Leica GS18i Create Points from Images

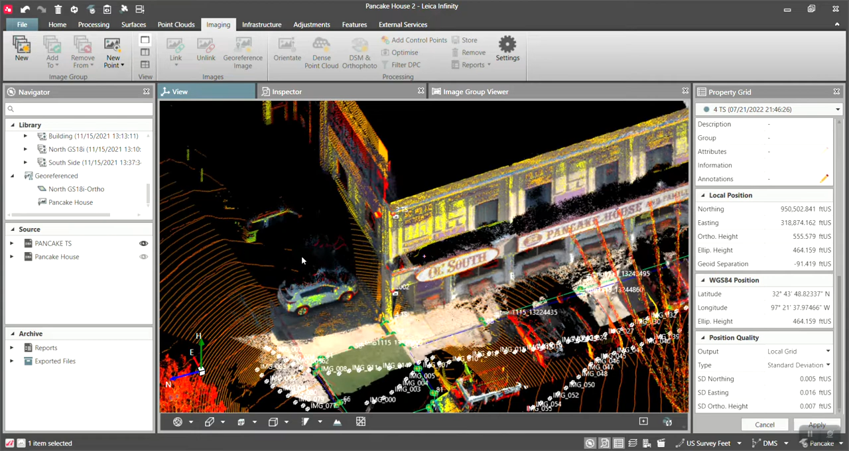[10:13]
You know, let's turn off the point cloud from the pancake house and just from the imaging and view it off of just the MS60 data.
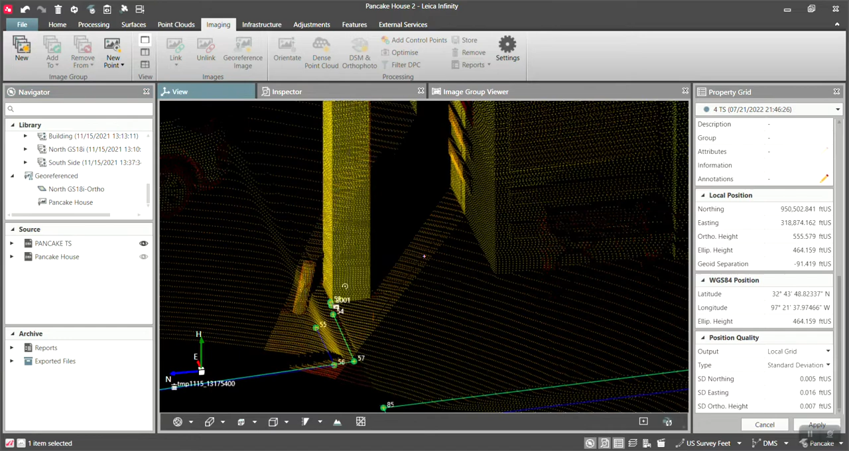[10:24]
So let's turn that back on and let's go here to our point clouds and let's turn this off and this off and this off.
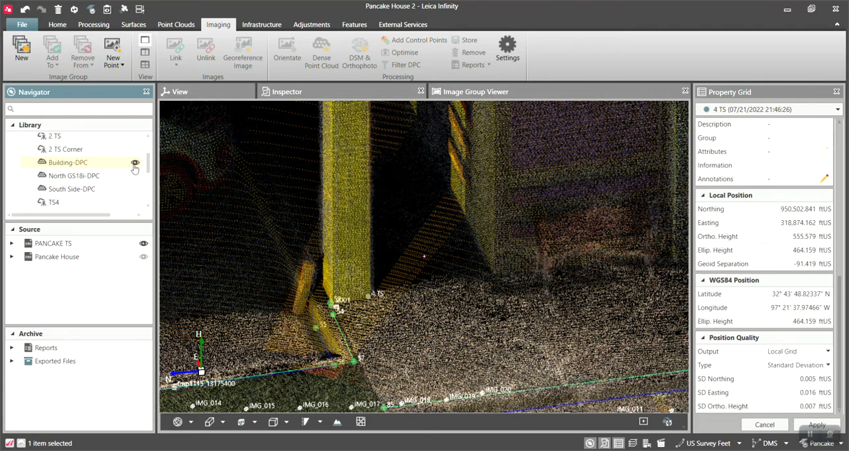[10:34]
You can see there is that shot picked off the image and it's right there on the MS60.